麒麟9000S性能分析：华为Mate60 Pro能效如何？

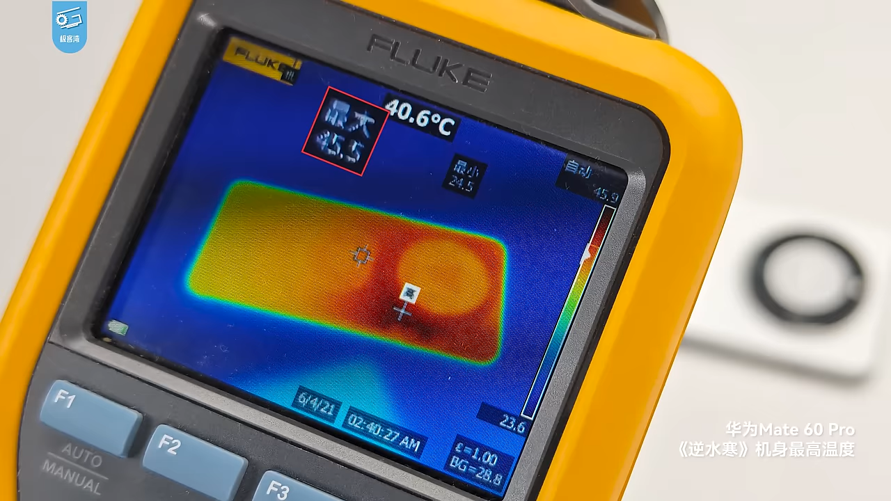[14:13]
On screen: spot 40.6°C
热板把热量都均探到了整个机身上了应该说对于整机7W的功耗来说这个散热还是挺不错的